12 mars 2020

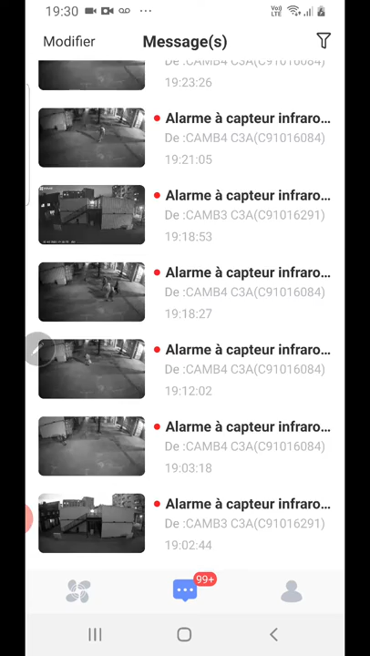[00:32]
soit vous avez la possibilité d'avoir un petit cloud qui vous permet d'avoir la totalité de ce qui s'est passé sur place. En plus, on vous signale, alors ça c'est bien sûr lié à l'ensoleillement de vos caméras, par exemple, il vous avertit que la caméra 5, elle a eu à un moment donné une petite baisse puisque la caméra était faible.
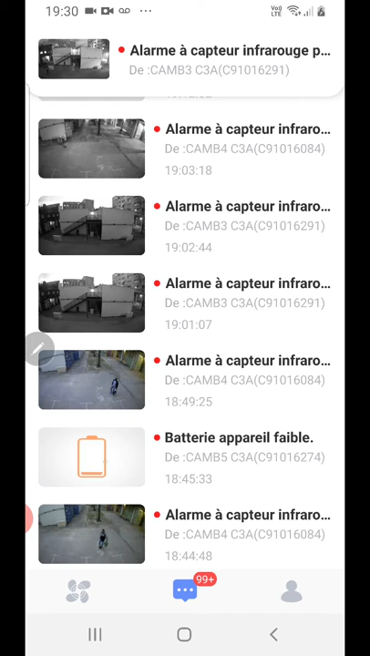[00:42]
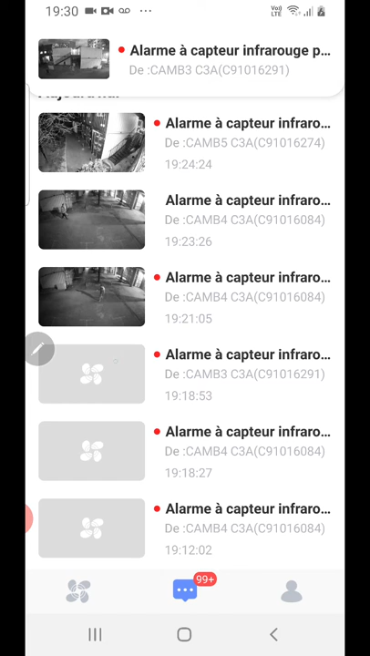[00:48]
Donc vous avez tous les avertissements, si jamais on n'a plus de caméra, ça vous le signale par ce cloud et vous avez bien sûr la possibilité de revoir la caméra sur une lecture liée par rapport à la carte SD sans aucun problème en remontant sur les informations.
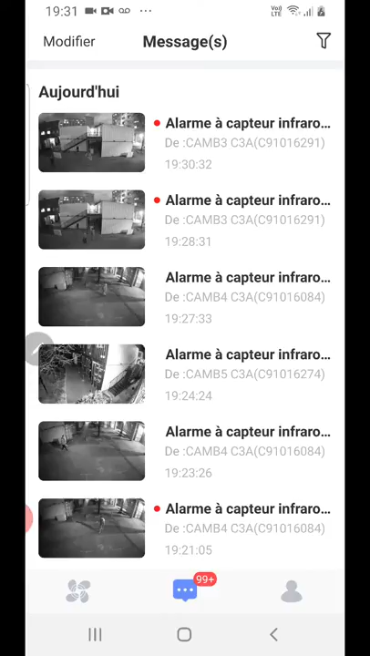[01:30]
là on est à 9Go de consommation depuis le jour de l'installation et aujourd'hui on est le 12 mars. Donc ça nous laisse quand même la possibilité de prendre de petits abonnements pour avoir la connexion de vos caméras. Ensuite, ces caméras sont mettables aussi sur internet via un portable qui n'a pas de bris au niveau des ports et effectivement,